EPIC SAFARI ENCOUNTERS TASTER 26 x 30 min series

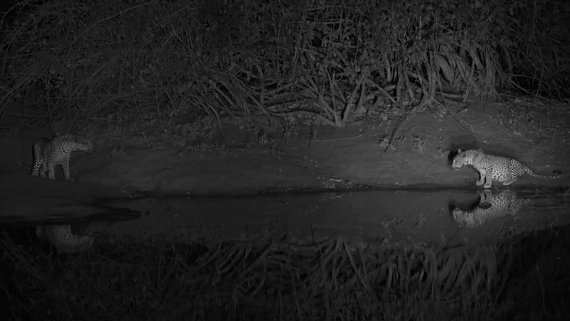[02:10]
There is another leopard over there.
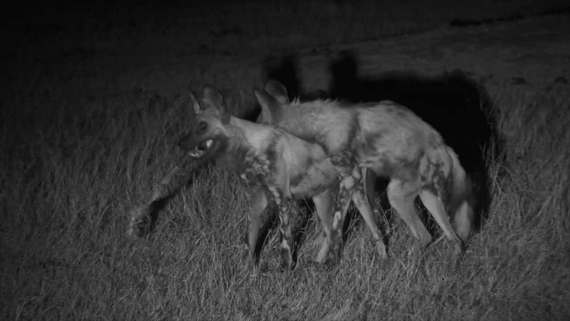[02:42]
and my highlights were seeing the wild dogs,